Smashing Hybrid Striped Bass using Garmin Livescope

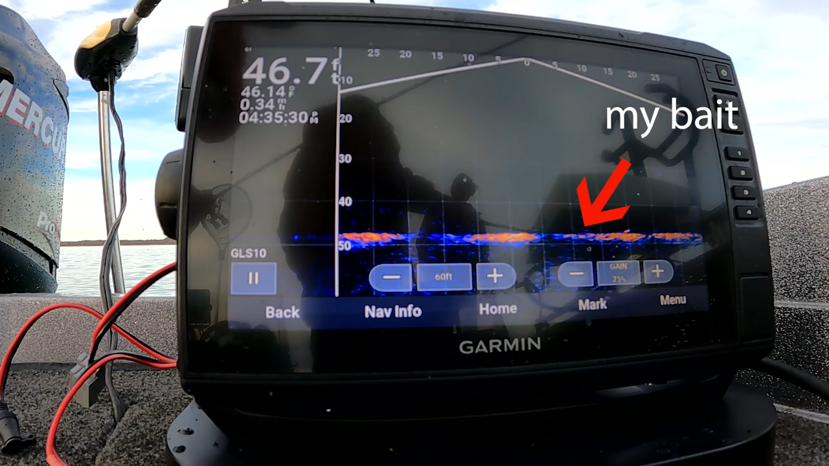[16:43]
On screen: depth 46.7 ft
Oh, there's one. There he is.
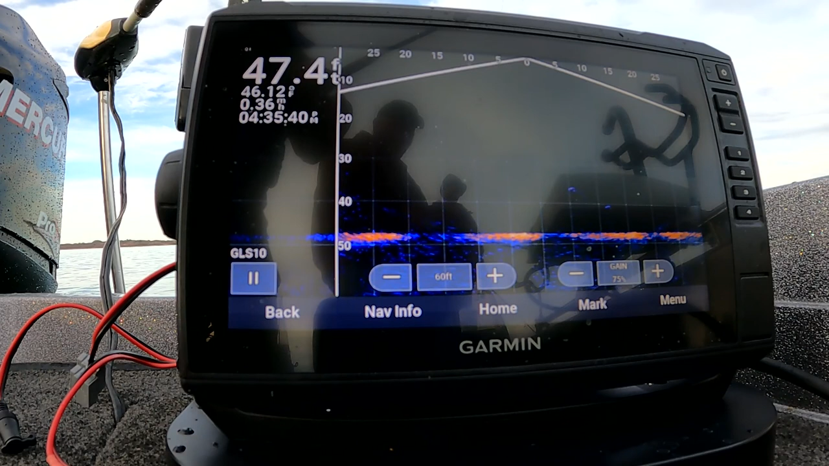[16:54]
You see him swimming right there? Right there, he's swimming right there. Oh, wow, what a beast. Oh. Holy moly.
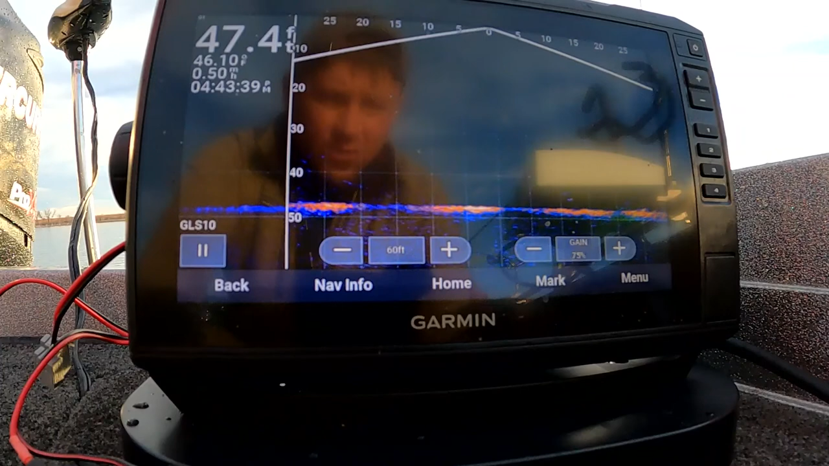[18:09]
Dude, it's really, really cool about this. It's along the bottom here. That's a bait. It's probably my dad's bait going up and down. But you can really see the fish right there swimming towards it.
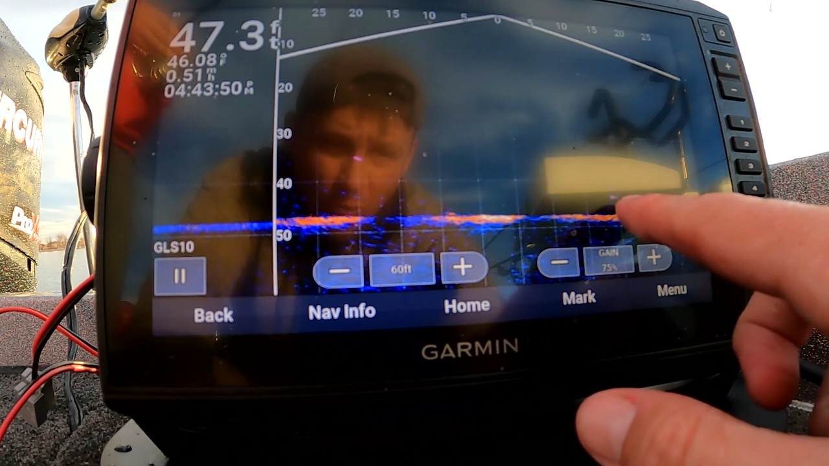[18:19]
Oh, he's going towards it. There's a fish. You got him, John? That was John right there.
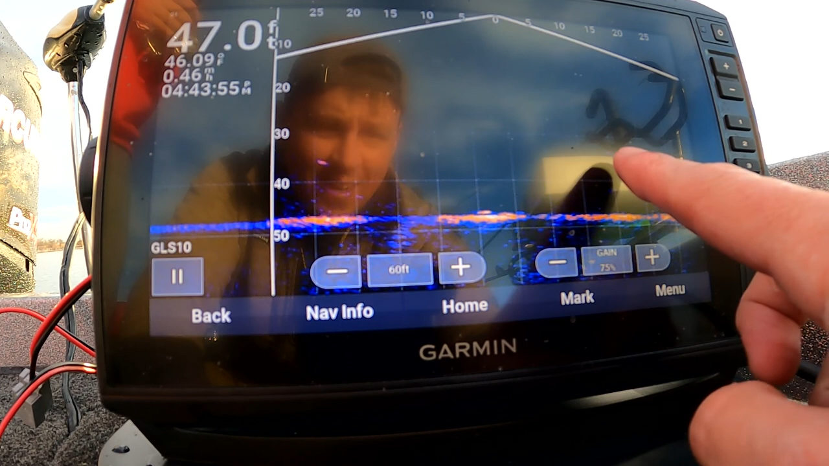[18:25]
On screen: depth 47.0 ft
That's John, the front of the boat right there, and he got him.
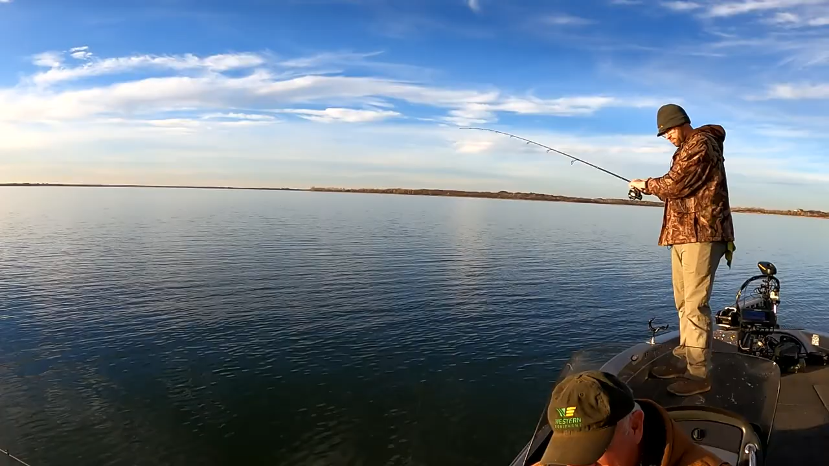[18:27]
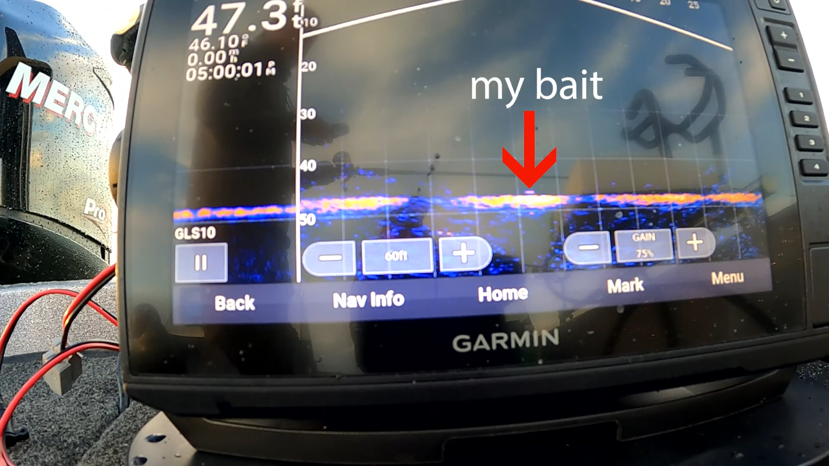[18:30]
On screen: depth 47.3 ft
Oh, I love that. That's beautiful. Right there's my bait, guys.
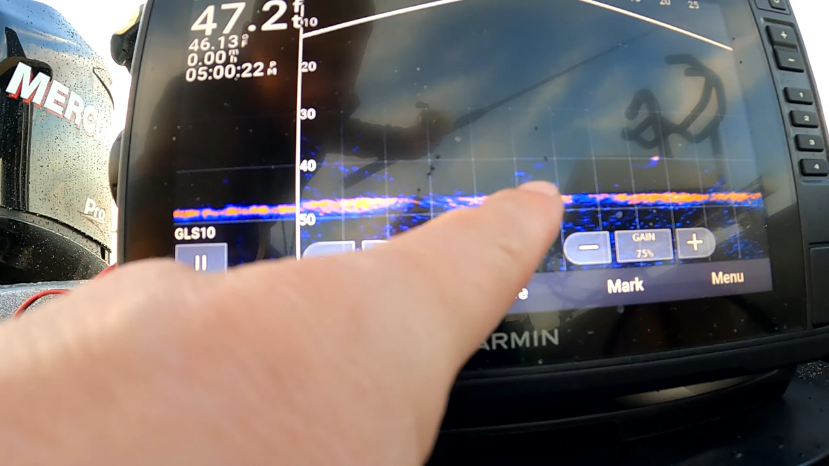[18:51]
On screen: depth 47.2 ft
Right there. And there's a fish right below it. Right below it, I'm gonna put it right by him. He's swimming away, but I think he's right. Oh. He's going to use you. Listen, there he is. There's move your pole, Dad! I had a bite! Oh.
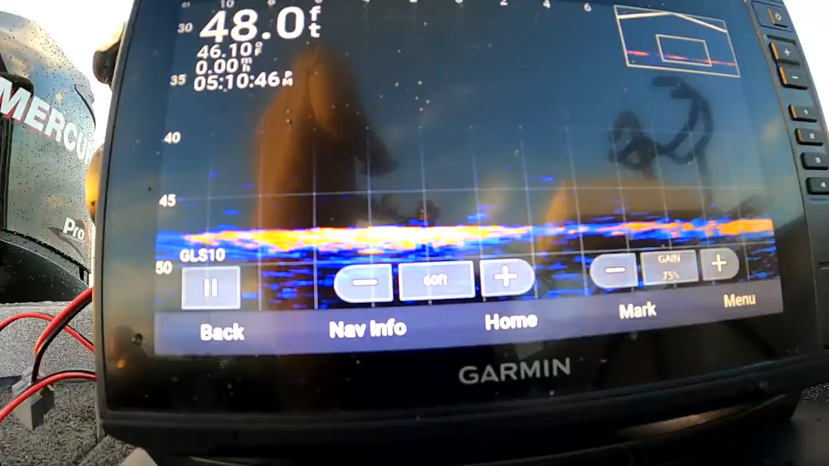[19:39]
There he is. There he is right there.